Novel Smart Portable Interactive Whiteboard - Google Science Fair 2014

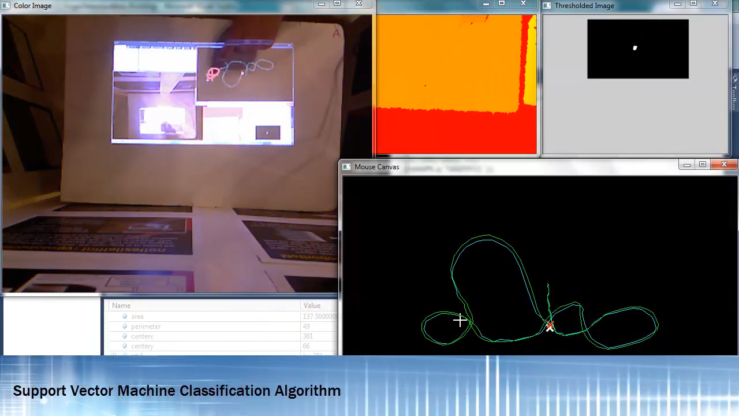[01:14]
Essentially, through the use of stereo vision from 3D vision devices,